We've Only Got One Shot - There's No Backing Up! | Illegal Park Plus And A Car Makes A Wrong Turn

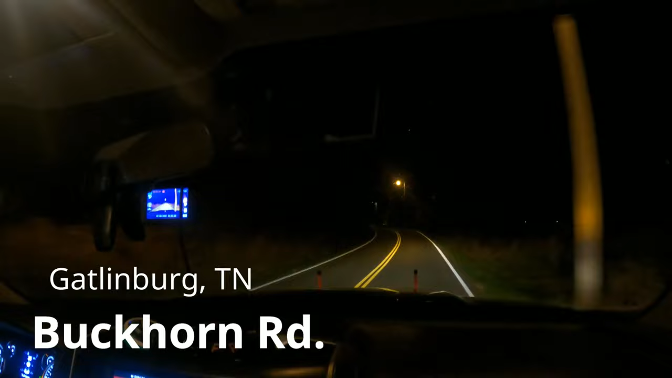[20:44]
PD call. They should be up here with the folks. Hopefully we can get them back up onto the roadway. I'm not sure how bad it is. Usually this spot is just a little bit of a wonky driveway. So you pull in off of this, and it kind of, it's very deceiving. There's no markers, and the road is kind of got a sharp edge.
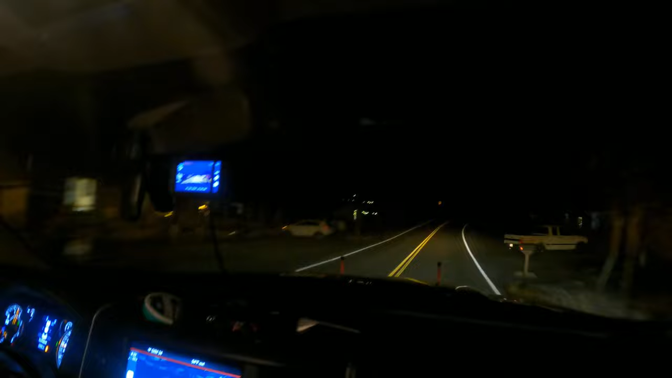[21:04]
I think I've gotten several people off of this ledge, I know. So it shouldn't be too bad. It kind of has two entrances, and like one if you're going this way to pull in, and one if you're coming from the other way to pull in. And people always miss the first one, and then they try to go to the second one, and they end up in trouble. We will definitely need... Oh my goodness, yep, there it is. See, they missed this one and went to that one.
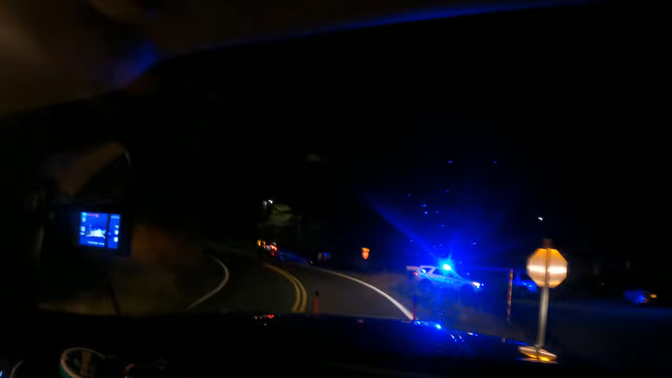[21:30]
Okay, definitely need some safety stuff.